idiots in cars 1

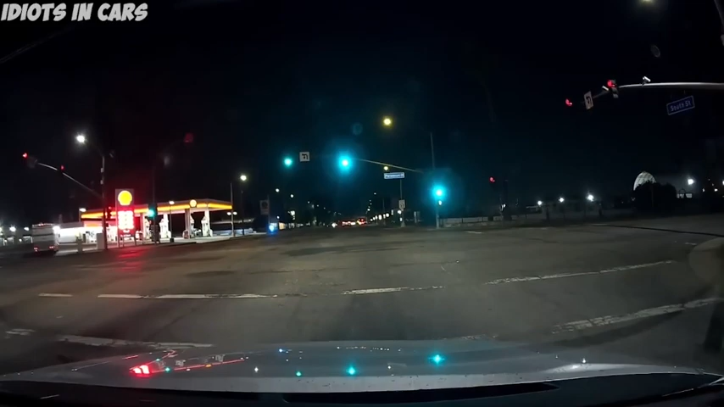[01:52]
what is red light okay and they just keep going bro what are you doing bro what are you doing
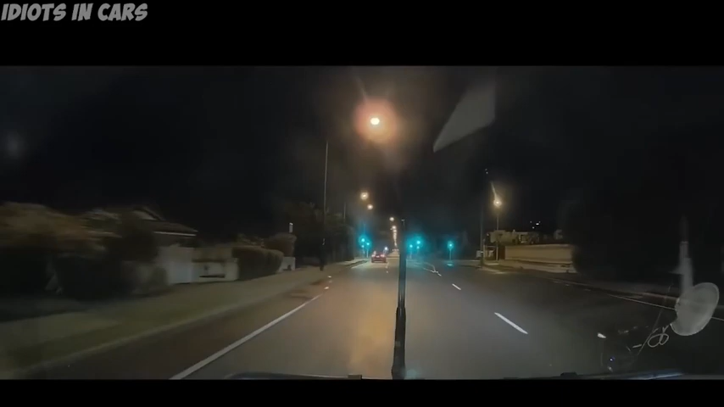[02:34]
it's like a one of those things for a ship did you just brake check him
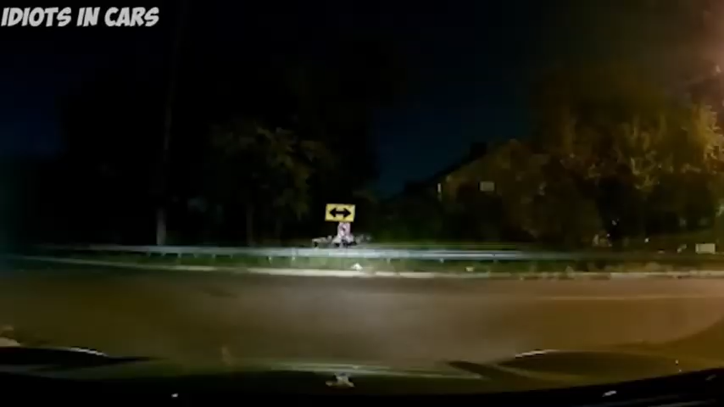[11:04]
oh wow Wow! Is that a police car?
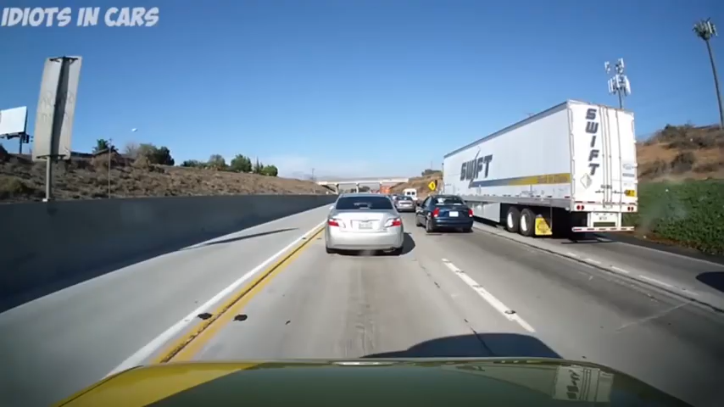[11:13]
No, I'm pretty sure that was just a regular service vehicle. No, it was blue and it had the light on top. Look at that.
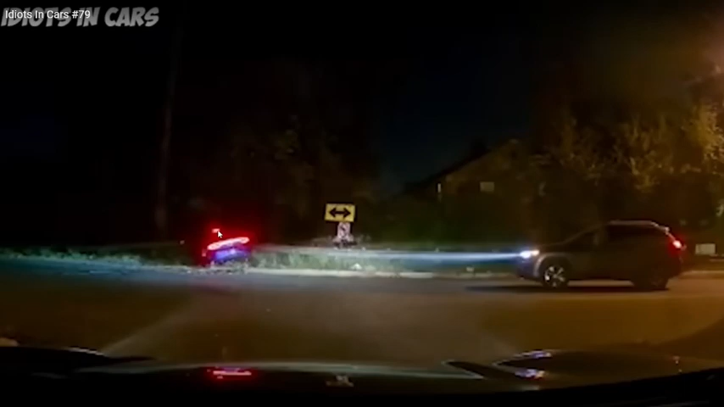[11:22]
Hold on. Nooo, is it? It looks- it's the same model as the Dodge police cars. You can use K by the way. Yeah, that's pause and play. I'm trying to like fast forward, but like one frame at a time. You could slow down the video and pause.
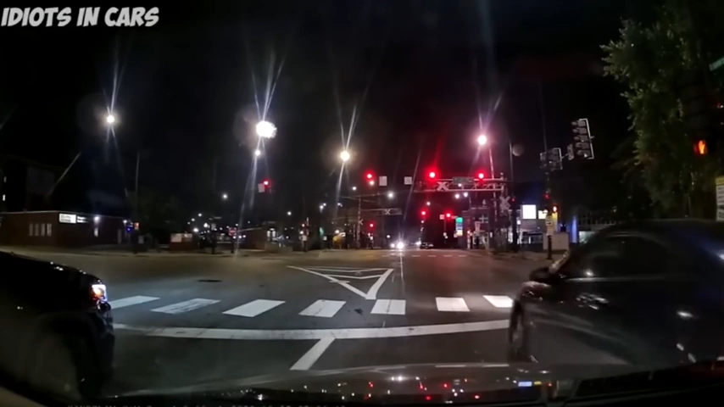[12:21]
Okay, idiot. Okay, that is the equivalent of like walking down the hallway and someone bumps your soul- that thing on purpose. Yeah.
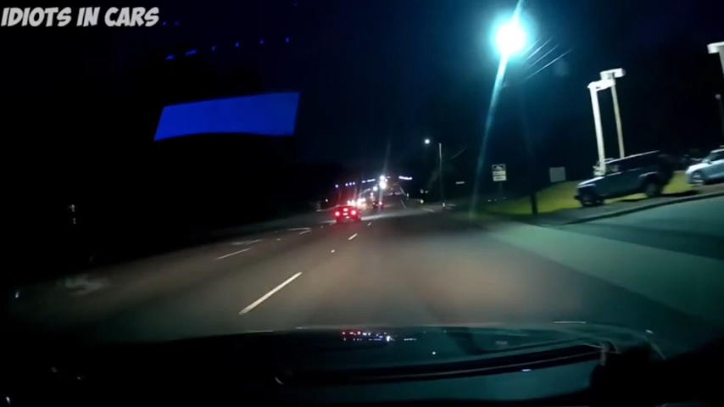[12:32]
I can't say it right now. Same thing. They did it twice.
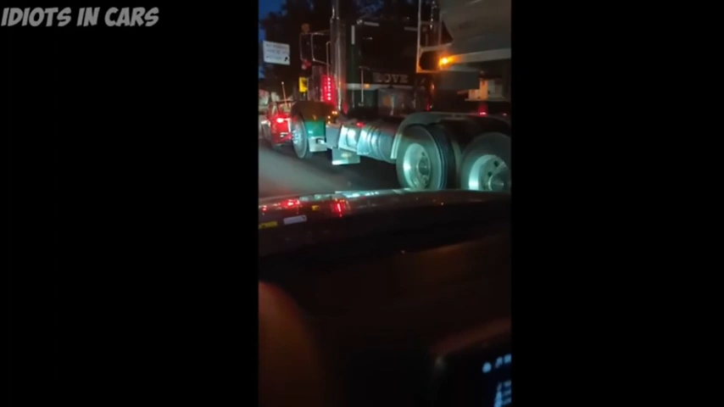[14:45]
Yeah. I'm getting out of the way. What is this dude- are you trying to- Are you trying to out-break a- a truck?